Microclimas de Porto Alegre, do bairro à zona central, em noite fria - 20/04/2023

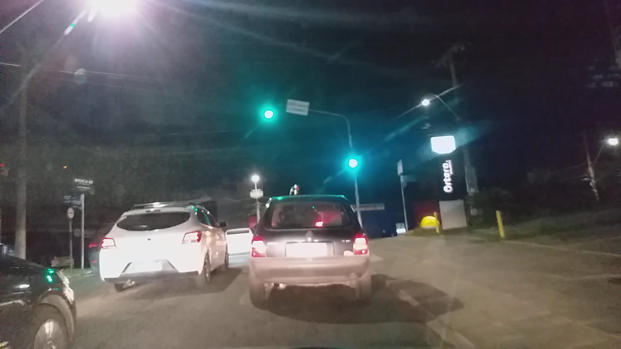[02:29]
Chegando agora na Avenida Protase OV, o lado de lá é o bairro Vila Bom Jesus E vamos ver a temperatura aqui em cima, enquanto eu começo a andar, que pega um pouco mais de vento O buraco, o sensor aqui marcando 19 graus, gente
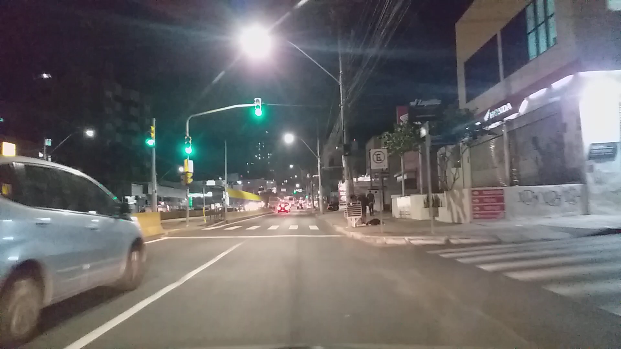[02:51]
17,2 no bairro Chácara das Pedras e 19,0 aqui em cima Quase 2 graus mais quente E eu falei das temperaturas máximas, né Na minha estação 21,6 No Jardim Botânico, no IMET, 21 redondos 21,0 No Belém Novo, 21,3 Lá no Guarujá, na Zona Sul A estação Nova, marcou 22,3 Talvez algo relacionado à falta de vento Alguma coisa assim
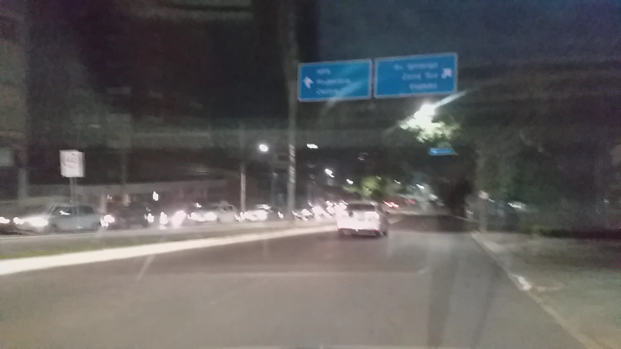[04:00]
vou só descer Até o bairro Bonfim Aqui a altitude aqui em cima Chega a 104 metros Lá no Bonfim é uns 15 metros Acima do nível do mar 15 ou 20 metros por aí Estou vendo aí o Jacarandás Amanhã é feriado de Tiradentes E aqui na Protássio Alves Nessa porção, 18,5 Já baixou meio grau Do ponto quente da avenida lá atrás
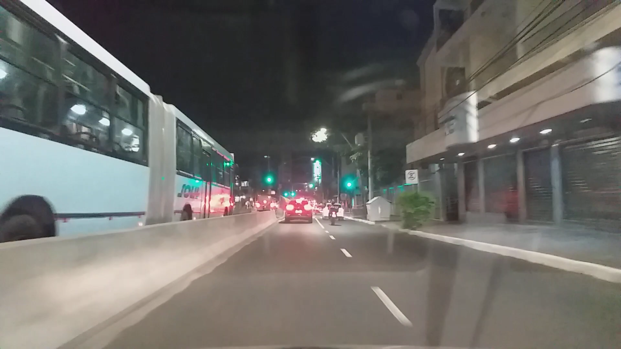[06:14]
As árvores também acabam Freando um pouco Queda de temperatura Tem muita vegetação ali atrás
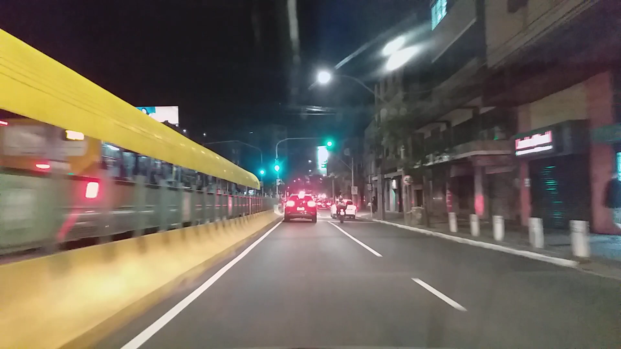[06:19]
E aqui é uma descida Então o ar flui vai descer Dois poucos Tudo mais Agora 19,5
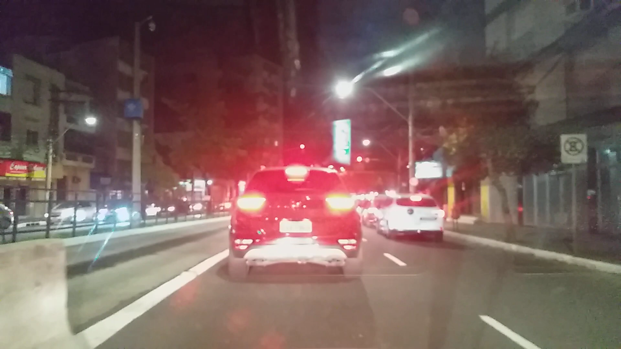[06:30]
Então aqui está 2 graus E 3 décimos mais quente Que a minha estação Aqui ainda é o bairro Petrópolis Ele é grande Tem mais de 30 mil habitantes 35 mil por aí Uma área bastante urbanizada Tem muitos jacarandás Aqui na faixa Do canteiro central da via Os vaporobus também
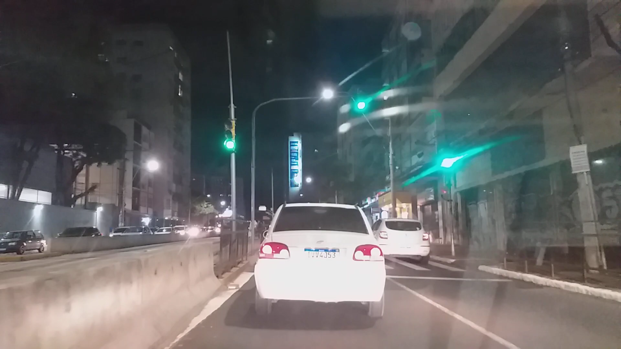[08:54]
Esse setor aqui é o bairro Rio Branco
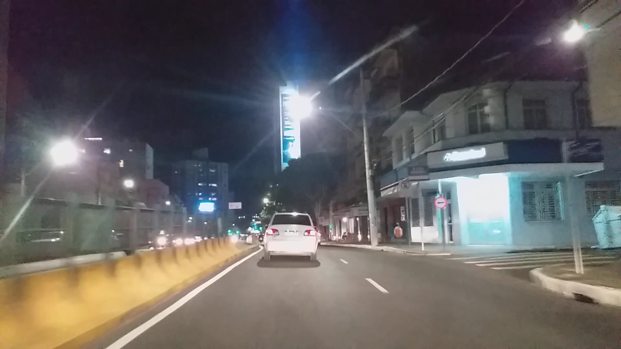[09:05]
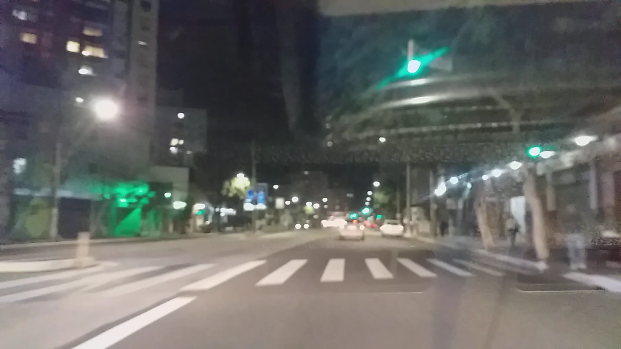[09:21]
Aqui 18 graus e 9 décimos Baixa um pouquinho Ah droga Sinal fechando 25 Viaduto Tiradentes Que se comemora amanhã O dia de Tiradentes Aqui já a esquerda Já é mais 11,5 Aqui está 19,3 19,7 A máxima até agora Da minha viagem
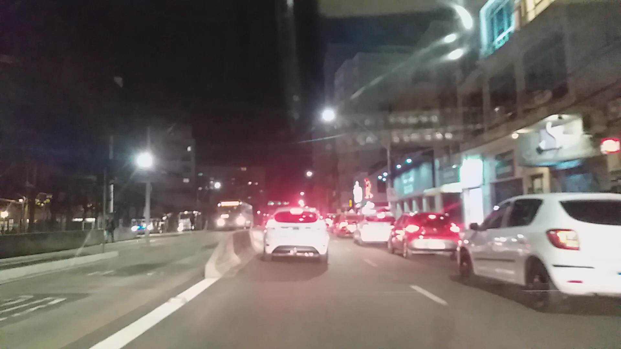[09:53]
Porque aqui é muito urbano Estamos chegando perto Do centro da cidade Imagina Aqui está 19,7 A minha máxima 19,8 A minha máxima Foi 21,6 Ou seja Foi menos de 2 graus Mais alto Do que o dado Daqui Neste momento Para vocês verem Como
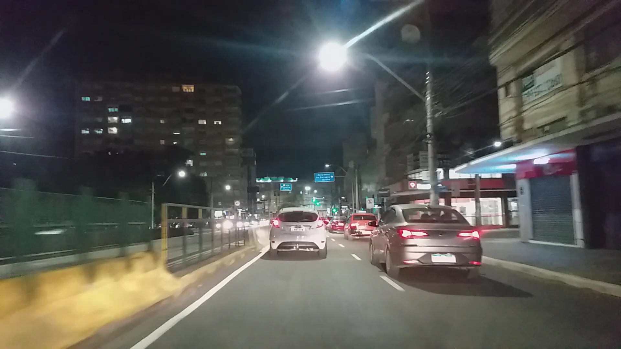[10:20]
Áreas urbanas Retém muito calor Ó 20,2 Agora Chegou a 20 graus Aqui Tem trânsito também Tem todas essas coisas Mas é significativo Que tenha tanto Aquecimento Ou melhor Retenção de calor À noite Em área Muito urbanizada Na frente do pronto-socorro 20,5
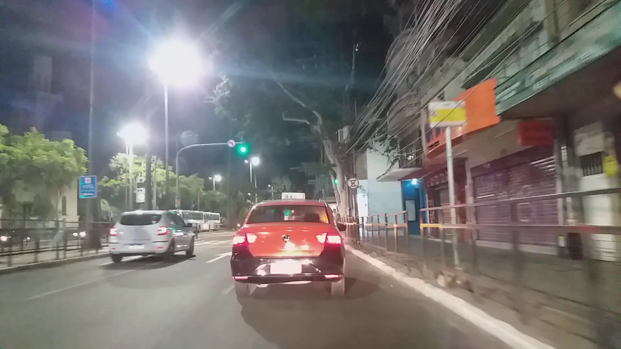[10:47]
Aqui é quase centro Da cidade Já
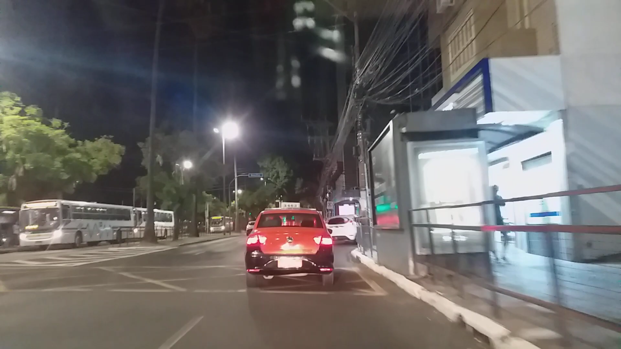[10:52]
A temperatura Aqui está Um grau Mais baixo Do que a minha Máxima No bairro Chacra das Pedras E agora Entramos No bairro Bom Fim
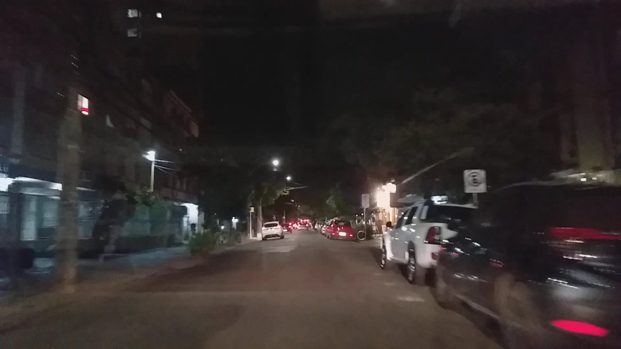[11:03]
E agora O desafio Do estacionamento Tem vaga aqui Não tem Aqui já está Menos quente 19,7 Porque tem Menos asfalto Tem muita árvore Então Isso aqui Segurou um pouco O aquecimento Durante o
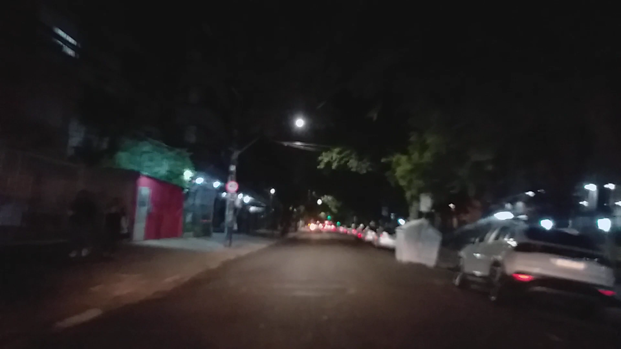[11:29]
dia O sol não pega Diretamente na superfície Ó 19,1 Andei uma quadra Para dentro E a temperatura Caiu Um grau e meio